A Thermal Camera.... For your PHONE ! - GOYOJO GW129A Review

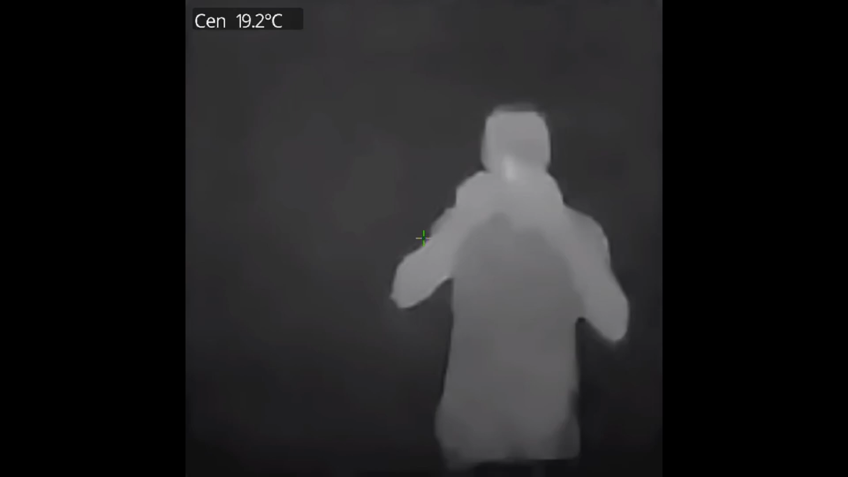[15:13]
On screen: spot 19.2°C
It's very obvious. Take a look like that. Look down at the water here. I have something that I'm soaking here. It's cool in my basement right now.
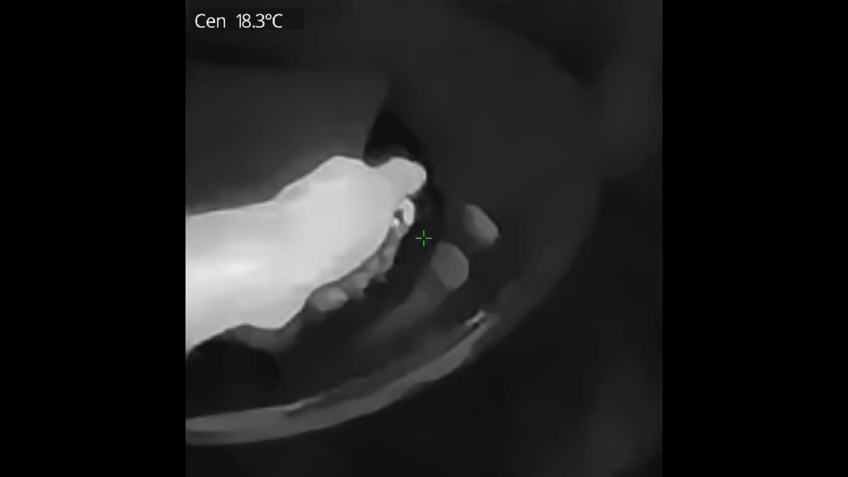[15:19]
On screen: spot 18.3°C
So you can actually see the water on my hand, leaving a residual of cold water. So it's picking it up.
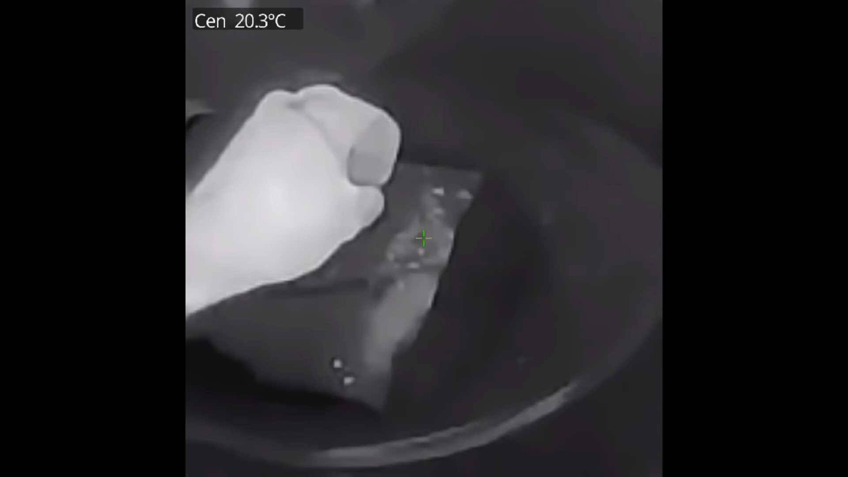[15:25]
You can actually see it cooling down my hands, flicking that out and cooling down surfaces. Walk over here. Touch this towel here.
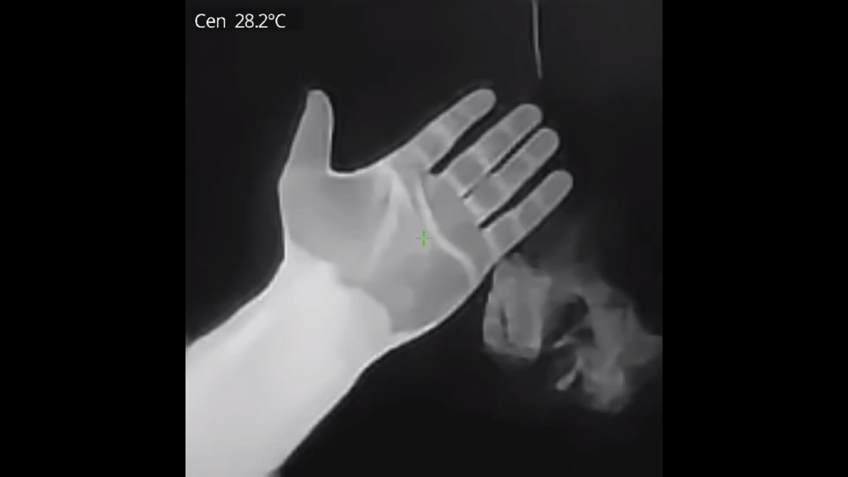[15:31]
You can actually see the cold water coming off my hand and cooling the towel. A little bit of residuals.
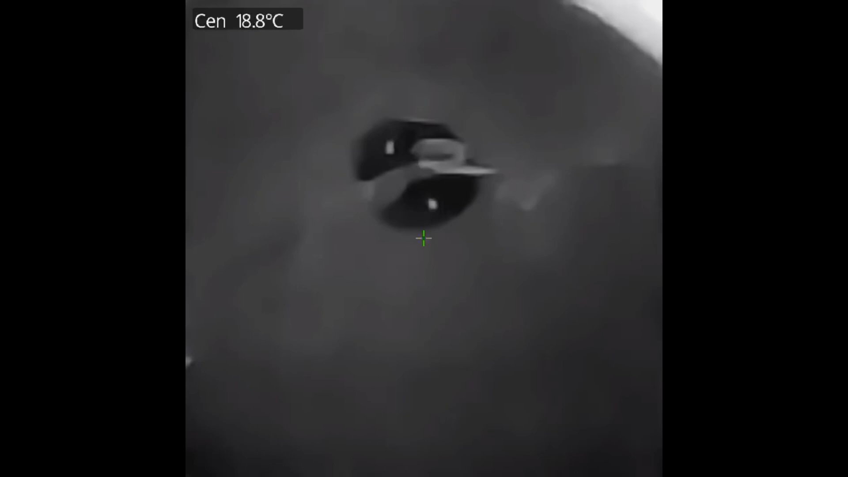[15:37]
Here's me looking at some lights here. I just turned them on. You can't really see them. But as we watch for a minute, you can see them slowly starting to heat up.
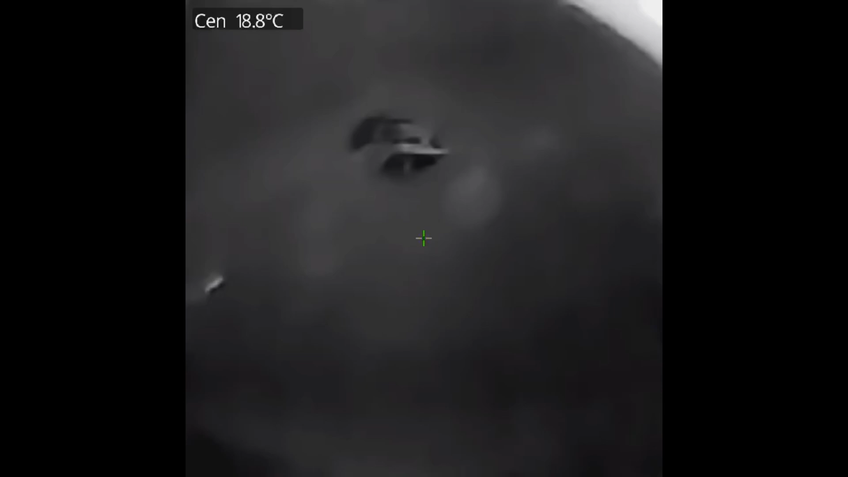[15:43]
This is very bright now. Like extremely bright to me because I put light on. I can barely look at it.
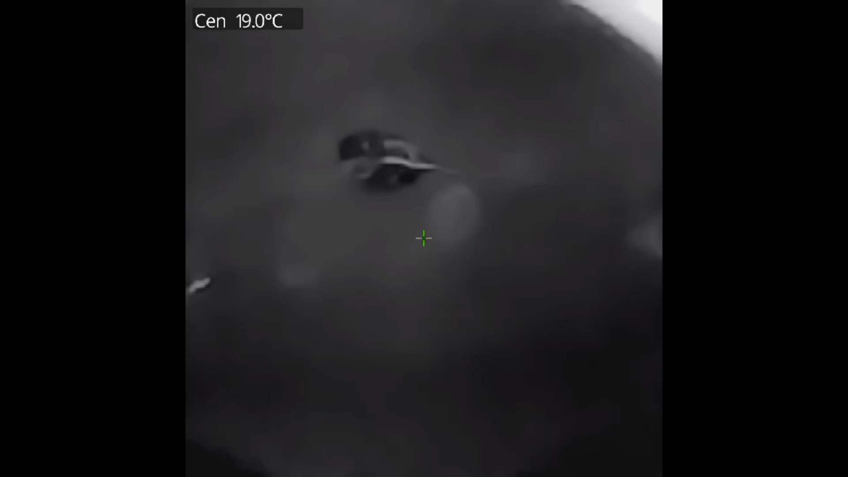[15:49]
But we're looking at temperatures here, right? This is a colder basement. So it takes a moment for the lights to actually heat up.
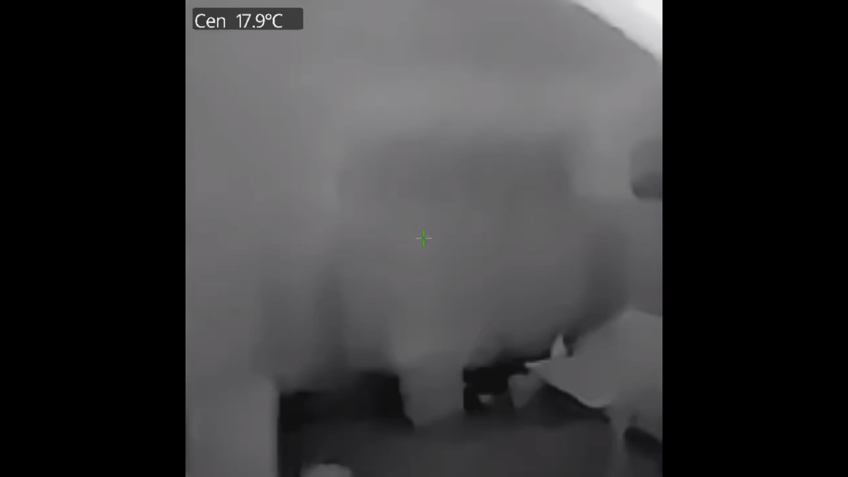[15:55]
On screen: spot 17.9°C
And then coming over here, the window, you can see where it's much cooler outside right now. It gets fairly cool here at night still.
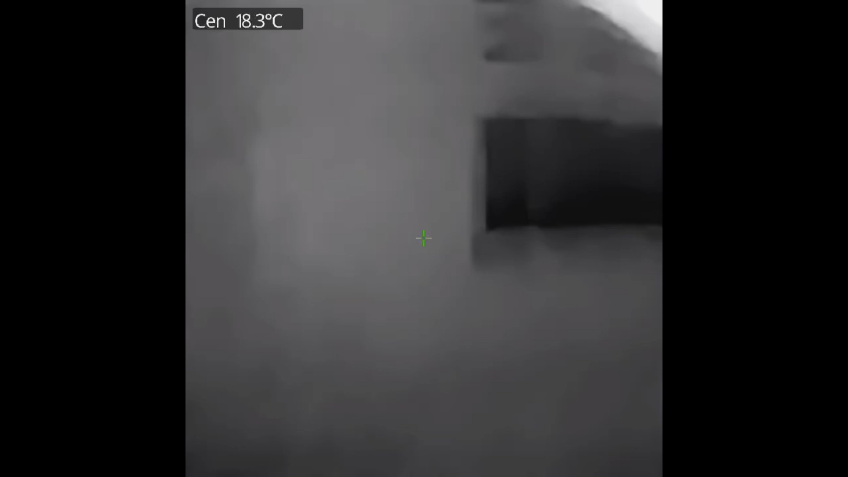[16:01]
On screen: spot 18.3°C
In this time of year, we're still looking at 16, 17 degrees outside. So much cooler. So very, very cool. And then we'll flip into myself there. Zooming in. Look at that. Zooming in on my face here. Just having a look. Looks pretty cool.
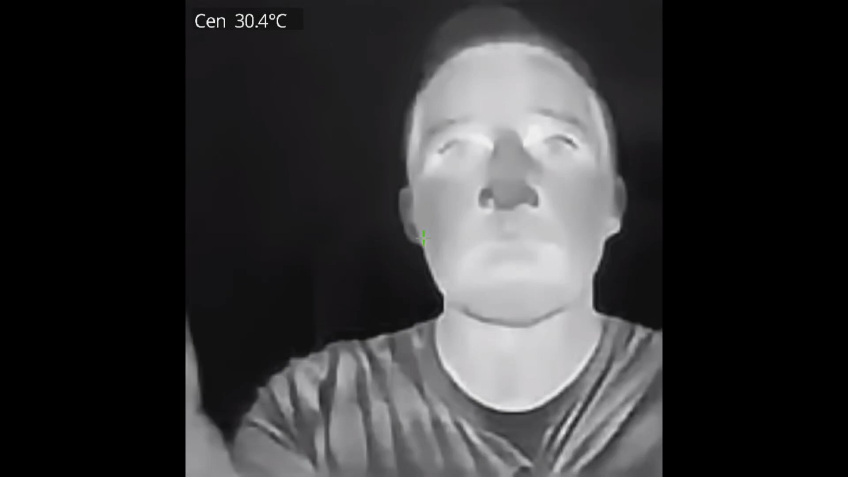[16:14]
Switch it over to the red. You can see the hot spots. Apparently my teeth are hot. The inside of my cheeks.
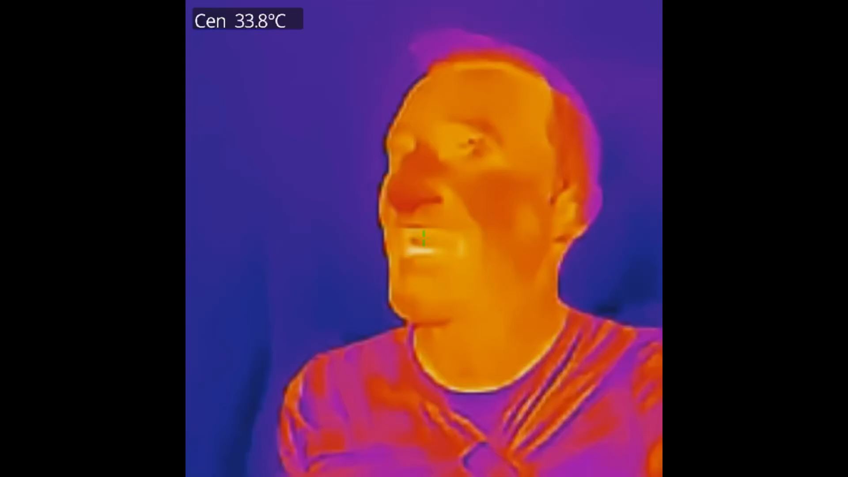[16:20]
On screen: spot 33.8°C
My gums. I guess that's a lot of blood flow there. Hands looking pretty warm there. Peacot areas around my eyes. So that's pretty cool there as well.
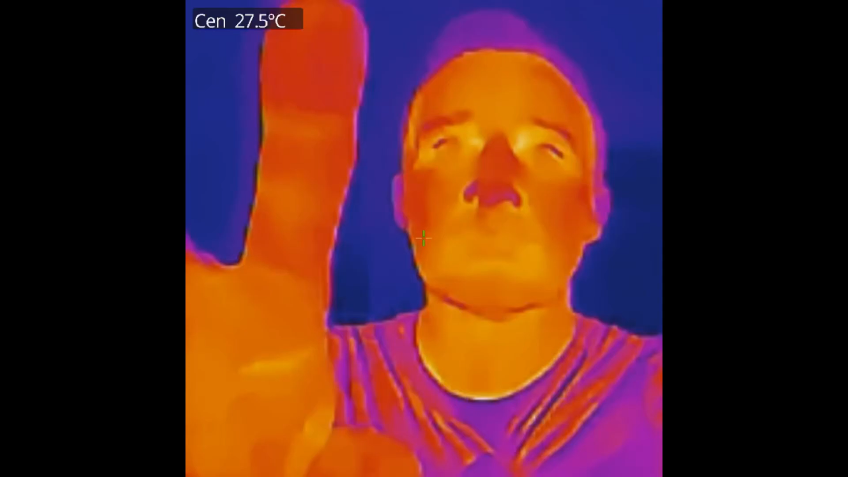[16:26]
So it's definitely working.
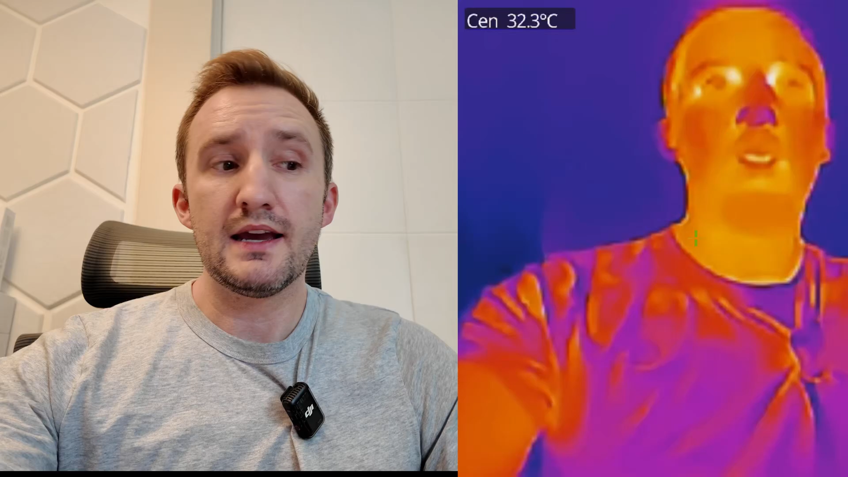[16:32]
On screen: spot 32.3°C
Okay, so that's the thermal camera here. Trying to do something cool here for the ending. So I can't show it. But right now that's the Gyojo.
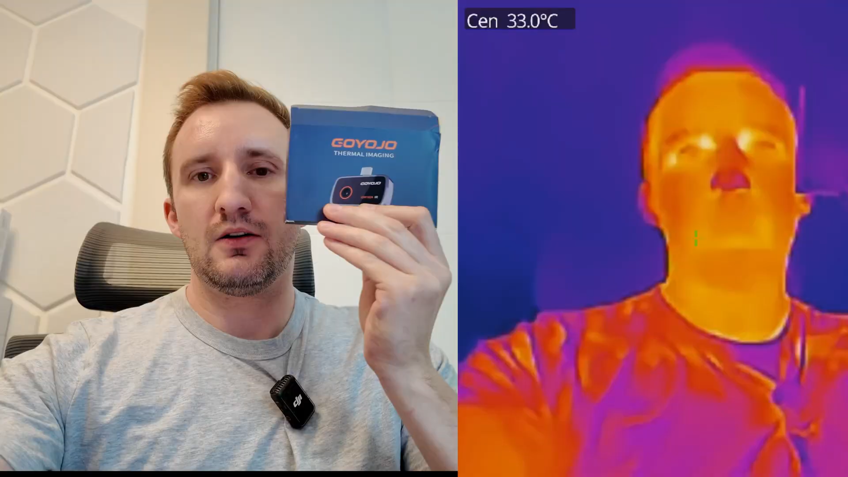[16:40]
Okay, so that's the Gyojo thermal camera.
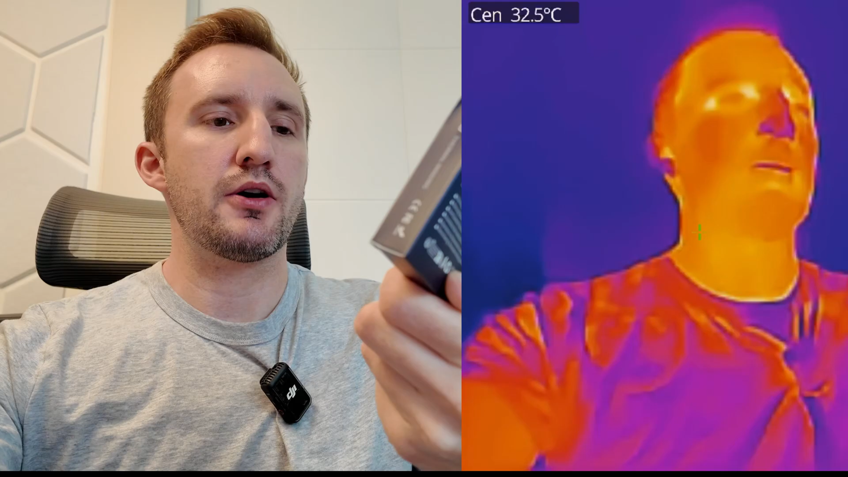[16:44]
On screen: spot 32.5°C
Model number GW192A infrared. Does exactly what it's supposed to do.
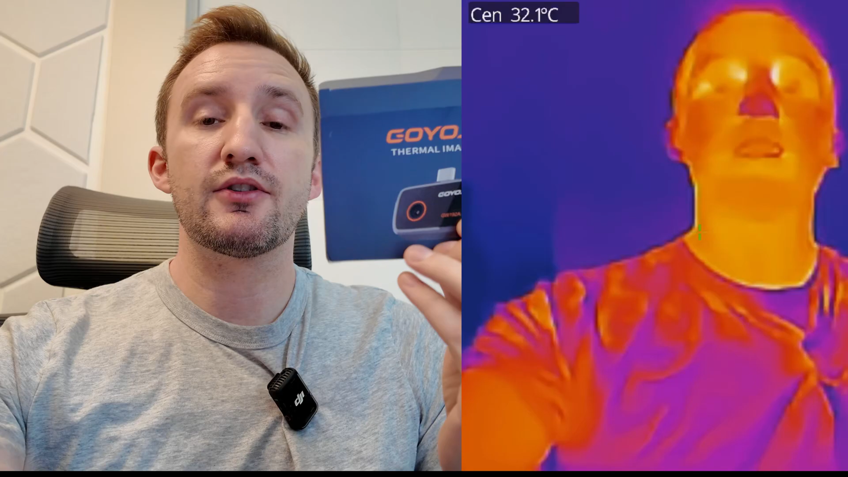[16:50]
Does have a lot of extra really cool features that I think are going to be cool. I mean, I personally don't need all the extra features for what I do. Which is, you know, looking at tech type stuff. But some of them are really cool. But I think if you're a contractor, like holy smokes. Being able to like generate a PDF from the app is pretty darn sick. So they went beyond just, you know, making a cool little camera here. And doing something that does a little bit more than that. So this thing is really cool. The Gyojo thermal imaging camera. I think it's great for people like me. People definitely going to be fantastic for, you know, the home warrior who's renovating their house.